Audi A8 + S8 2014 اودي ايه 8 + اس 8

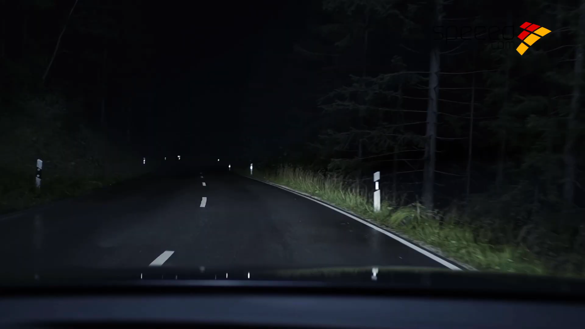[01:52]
تضعيفها حسب الطريق كما يمكن للأضواء الأمامية التفاعل مع المركبات المقتربة أو الأمامية مع الاستمرار في توفير إضاءة كاملة للطريق أمام السائق